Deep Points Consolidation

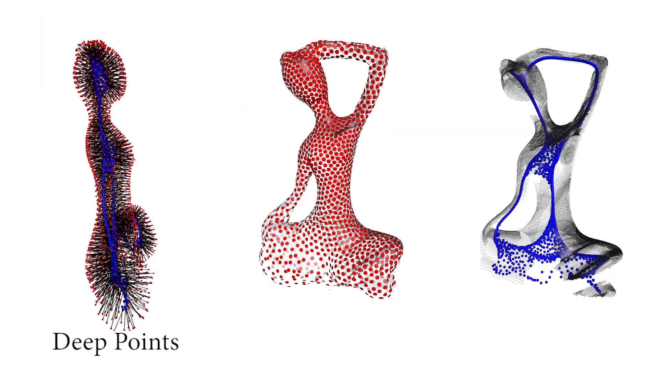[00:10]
The key idea is to augment each surface point into a deep point by associating it with an inner point.
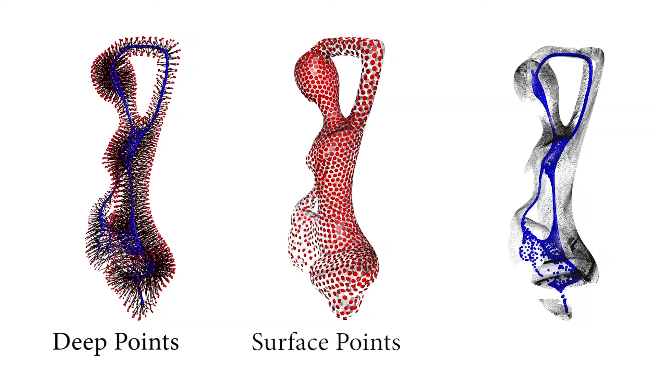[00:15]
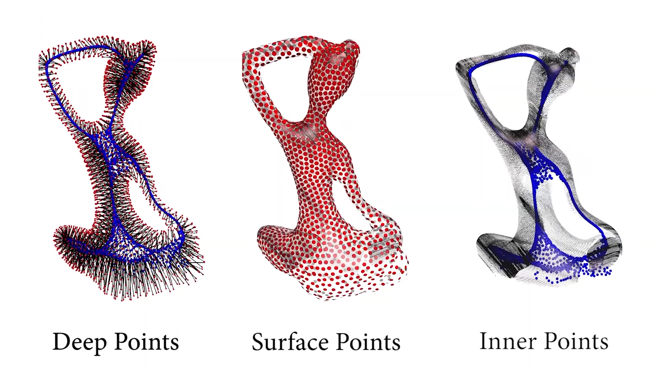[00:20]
The inner point resides on a mesoskeleton, which consists of a mixture of 1D
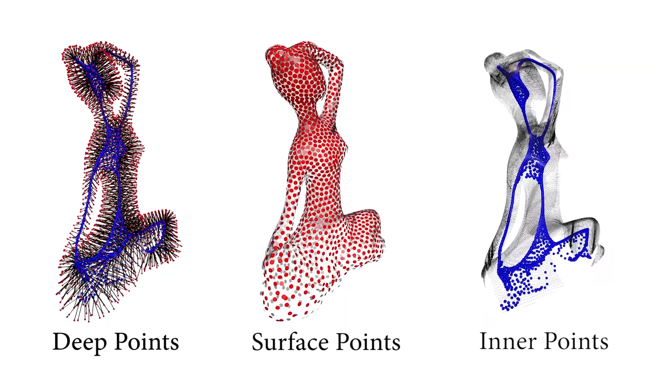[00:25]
skeletal curves and 2D surface sheets.
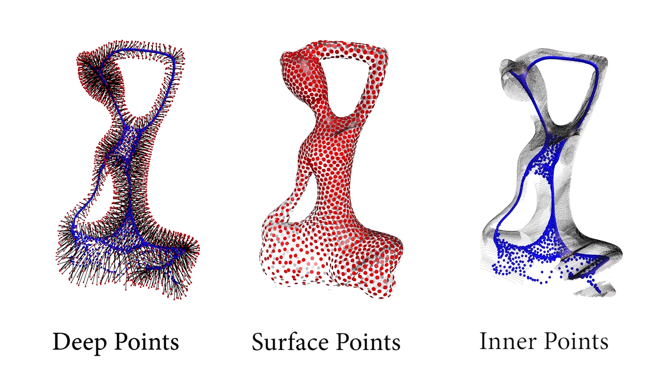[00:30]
The strength of this new representation stems from the fact that it is
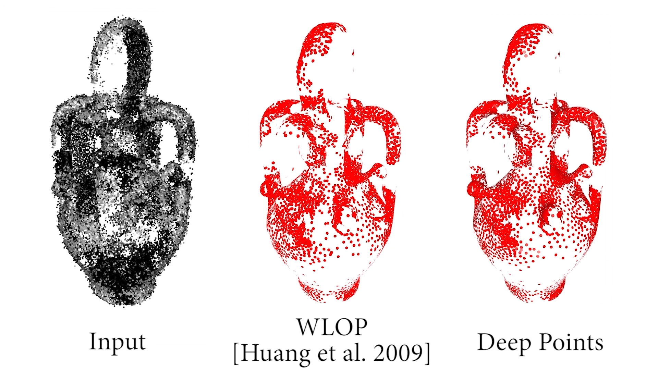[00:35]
comprised of both local and non-local geometric information,
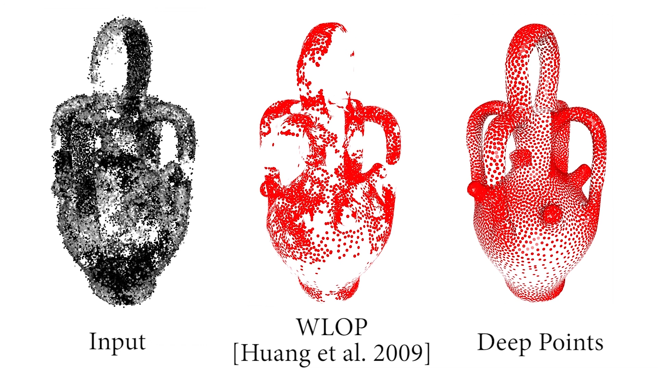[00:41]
which we demonstrate to be powerful in point cloud consolidation and shape completion. Given a real model, the input to our algorithm is an unorganized and
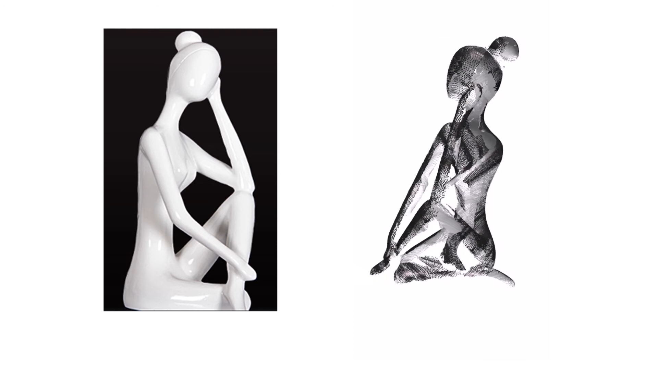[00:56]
unoriented raw scan point cloud with significant missing data.
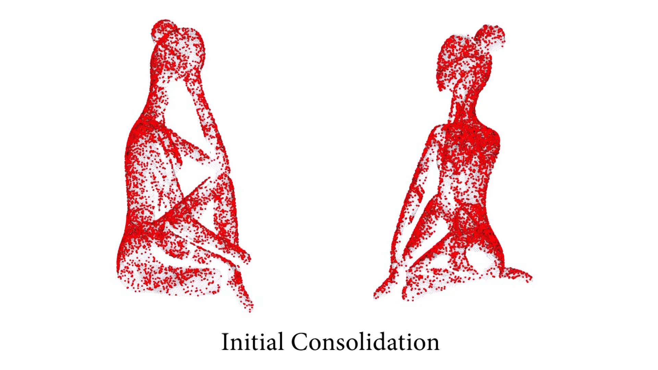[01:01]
We start by performing an initial consolidation using the WLOP technique to obtain a denoised, oriented and down-sampled point set.
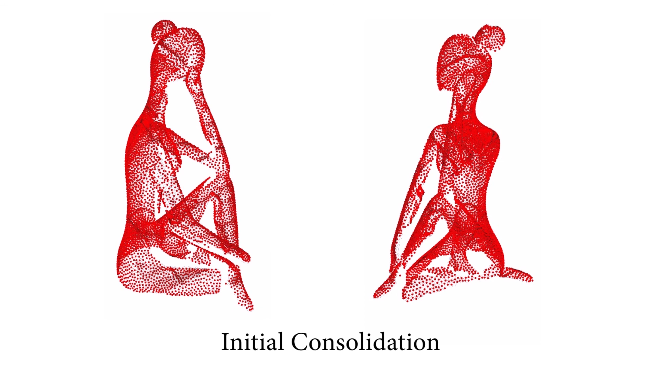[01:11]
We then copy and sync these sample points down into the shape interior to construct a set of anchor points.
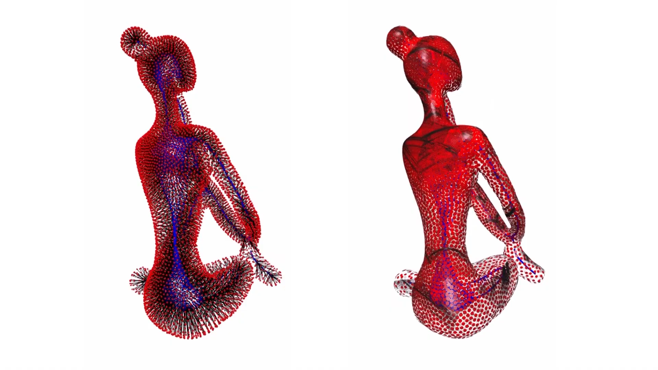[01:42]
a complete and consolidated point set surface, and a 1-to-1 mapping between the two.
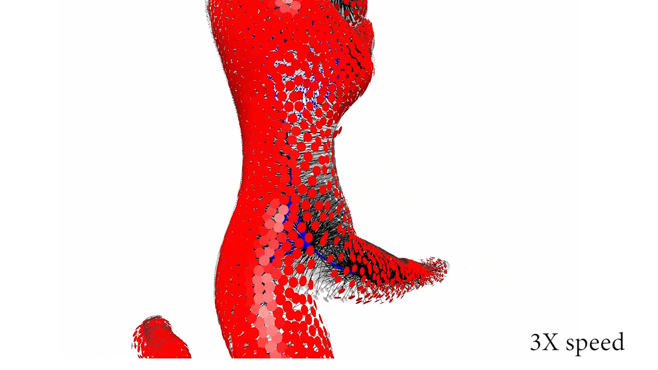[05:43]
Our completion respects the shape context by extrapolating the existing surface guided by the mesoskeletons,